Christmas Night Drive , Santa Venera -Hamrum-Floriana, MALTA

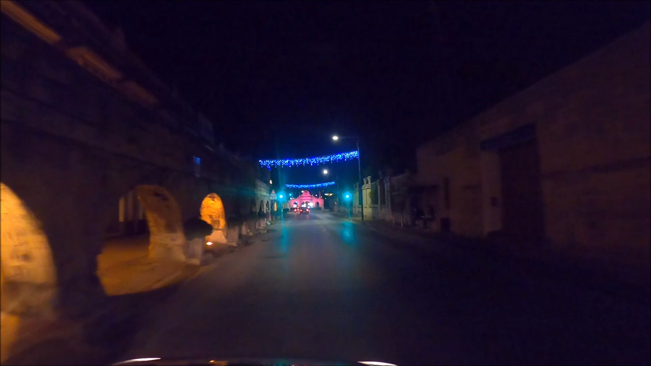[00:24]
Tonight we're going to do an evening Christmas drive to Floriana. Look on the left, that's the viaduct that goes all the way to Valletta. In front is the impressive Fleur-de-Lise gate.
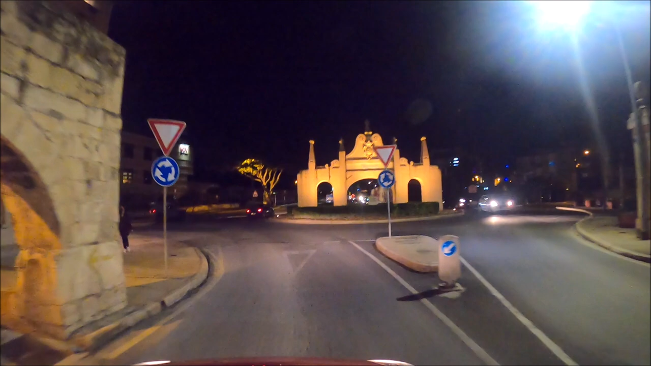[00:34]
It was a different angle in the night stay. It used to connect the two viaducts. There's the other part of the viaduct.
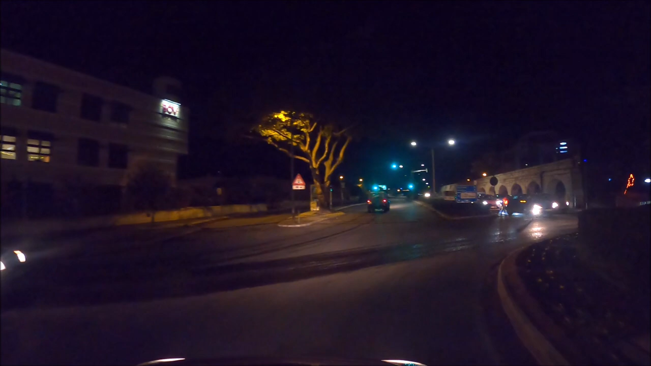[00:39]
Look, it comes all the way from Rabat Fountains all the way down.
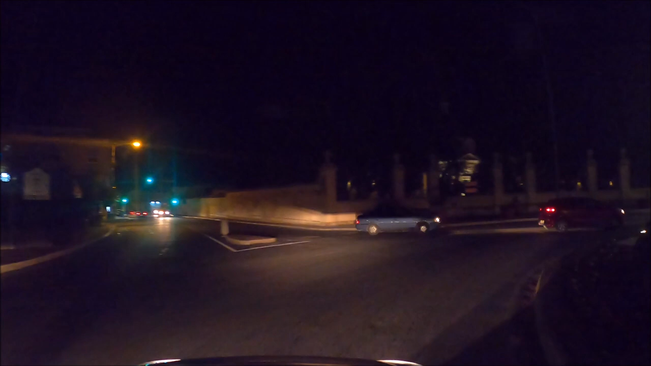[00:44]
Connects to the Fleur-de-Lise junction and carries on down. On the left, there's different villas with knights left behind.
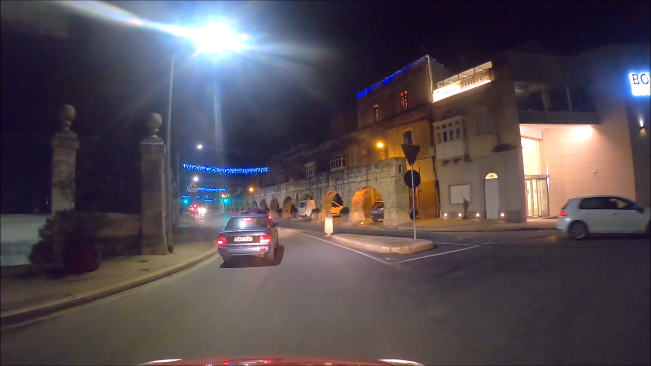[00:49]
They're for homeless now and a little bit further down there's one for the governments taking it over.
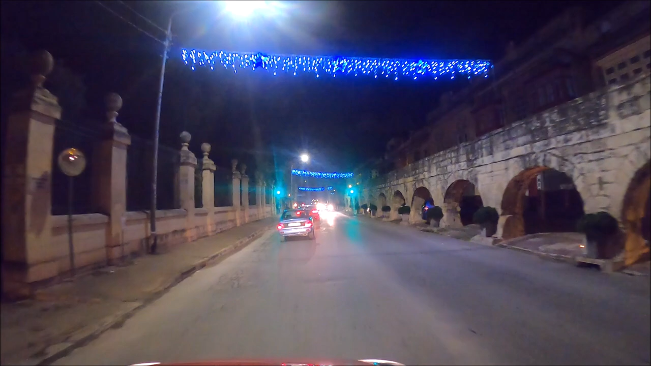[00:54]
There's a petrol station on the left and there's a junction there that can go down to the different parts of Hamroon. See, it's on the left hand side. Anyway, we're going to carry on down now, Fleur-de-Lise. This is Santa Venera. Going in a little bit further on you'll see the new church.
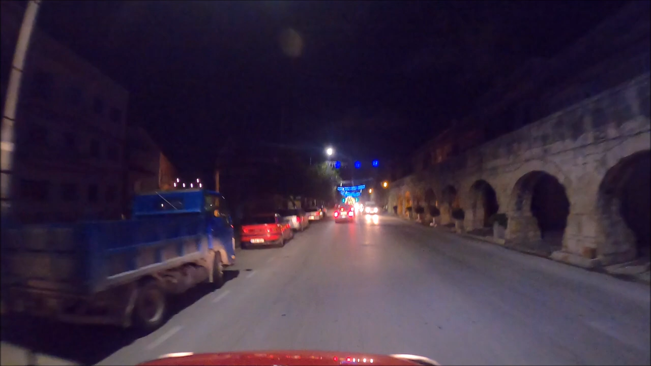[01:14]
On the left there's a very interesting villa here. It was owned by a knight and at the back of it is a really big garden. I'm yet to do a video on it. I haven't got around to doing it. It's just like a secret passageway down to it by the bocce club.
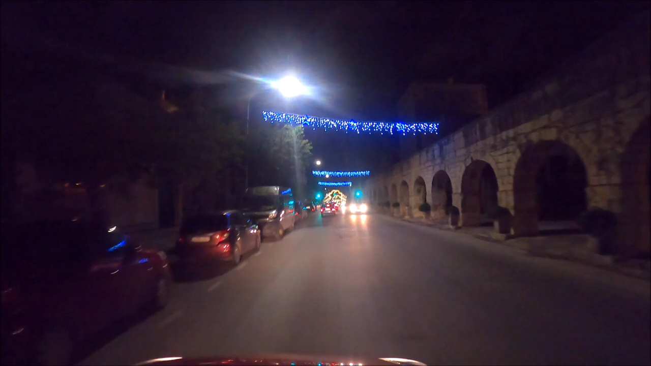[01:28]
There's the Santa Venera bocce club here. This is like at this point here.
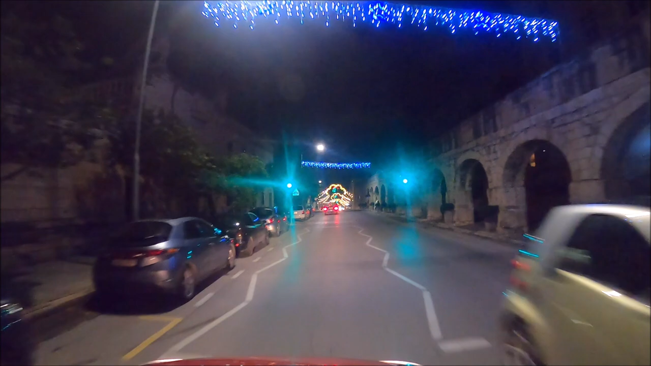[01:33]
Can you see on the right hand side there's a tower.
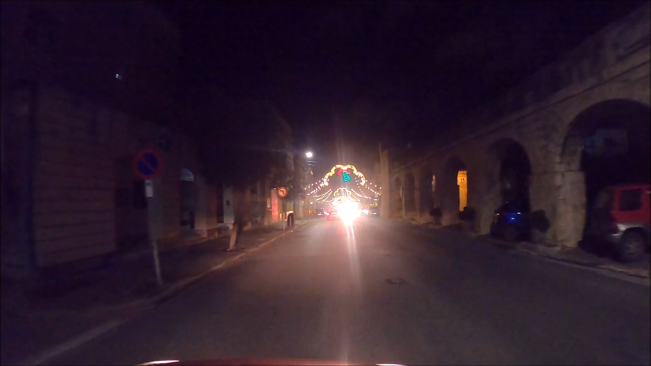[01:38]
It disappears underground now the water. In the old days it used to be carried all the way to Valletta.
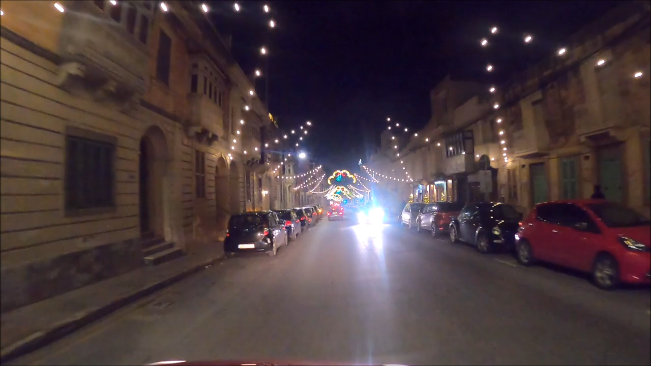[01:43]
This is Santa Venera. Coming up on the right soon will be the new church. The old is in the back road here but they rebuilt this one. I think you'll see it. I think it was coming up soon. Oh, they're all stopping here. So this guy decided to reverse into a main road. Nothing to say about Maltese driving. Here's the church on the right. Santa Venera church. Still having things done to it. I think it's been many years now they keep putting things to it.
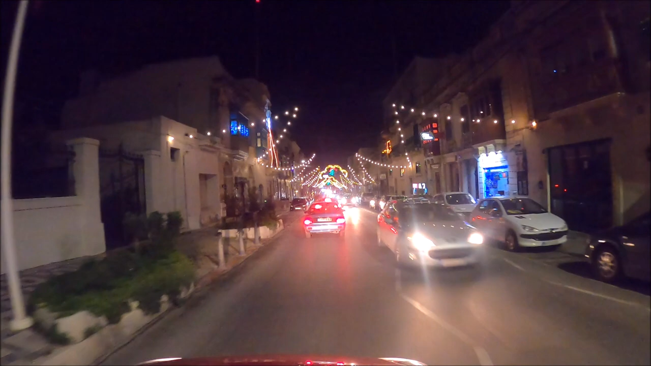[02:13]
See, you can see Maltese driving. It's really impressive. He wants to park on the other side or is he going into a garage?
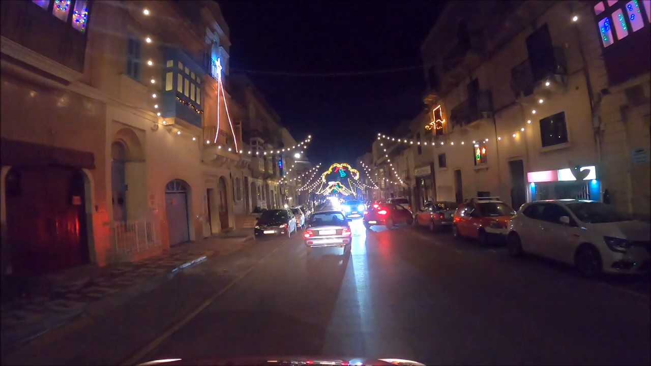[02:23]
Oh, he's going down into a garage. So, oh, I'm very sorry about that. Anyway, this is Santa Venera going all the way down to Hamroon. We might get a little bit of a quiet part in Blatabida after Hamroon. I don't think they put any lights here but there's lights all the way down. Here's Santa Venera and soon you'll see Top Joyce. That's actually the border between Santa Venera and Hamroon. Oh, these bulk taxes are everywhere.
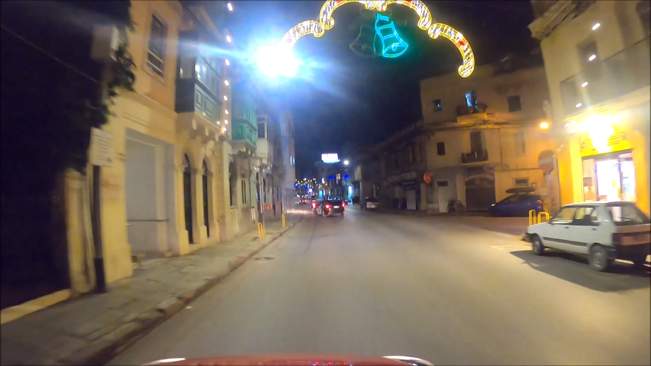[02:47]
They're doing so well. Here is now Hamroon. On the left there was a building that was 20 years ago.
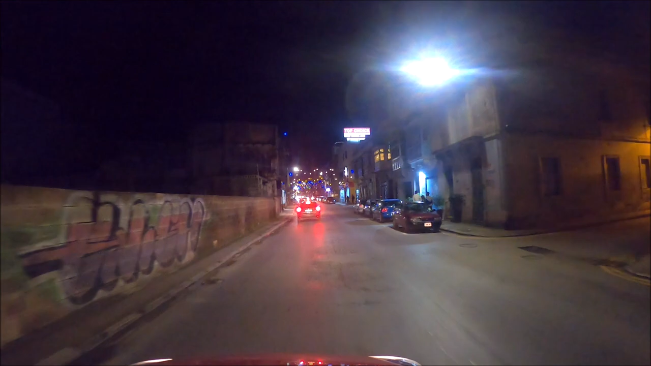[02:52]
It was started building. They did about two stories and they're in court now.
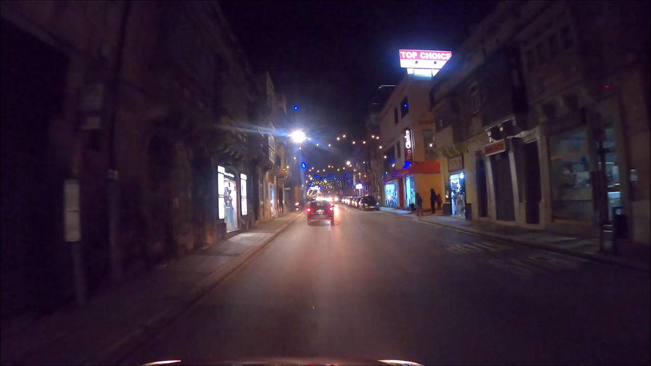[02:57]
I don't know what's going on. Trouble is the one building either side of it are collapsing so no one's going to pay for that.
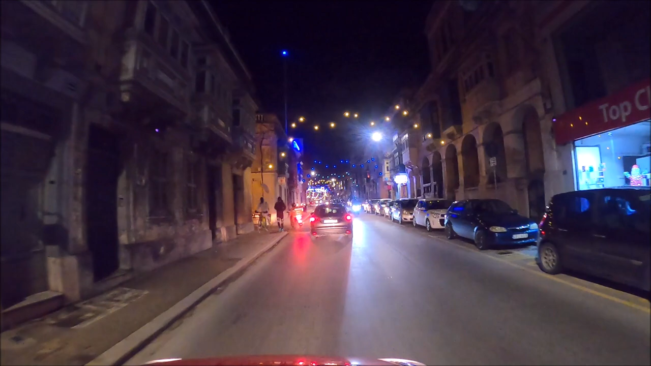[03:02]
This is Hamroon now. Just this is a little bit of a quiet area, but when you turn the corner, we're coming to the high street, St. Joseph's High Road of Hamroon. You can see the lights now just in the front. This is the main St. Joseph High Road. We're going along.
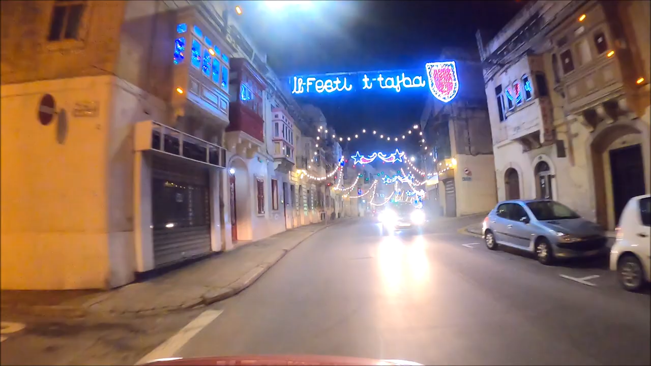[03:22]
This is the main part of Hamroon now. The church you can see on the top, the tower of Hamroon. Fantastic festa here in Hamroon. Sangatano. I've done it many times.
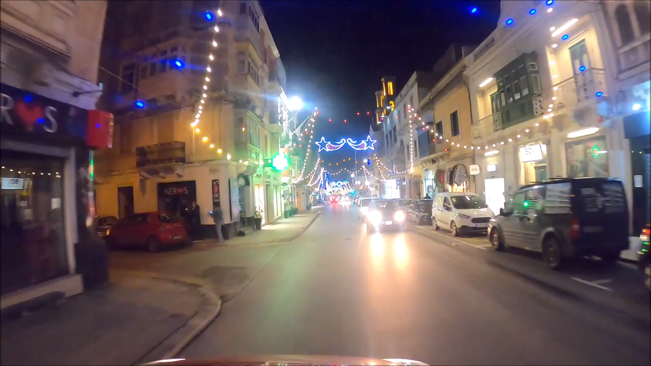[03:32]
They're really impressive festa. This is a Sunday evening so many of the shops are not open. I picked it because we don't get stuck behind any buses.
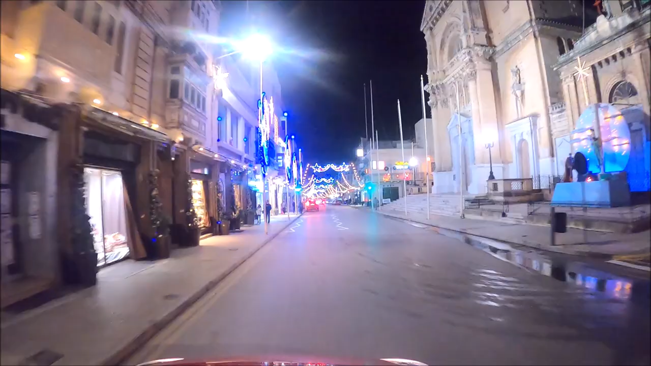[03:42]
But you can see, look how impressive the church is. Oh, it's open the church. This is the high street of Hamroon. I have to keep a bit of a move on because there was a car behind me and it was getting a bit impatient.
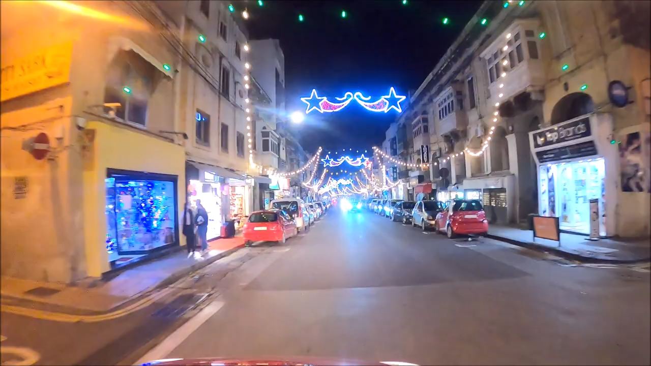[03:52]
Anyway, this is High Street. All the shops you can see to the right and to the left. Very busy place and was a lot busier in the old days.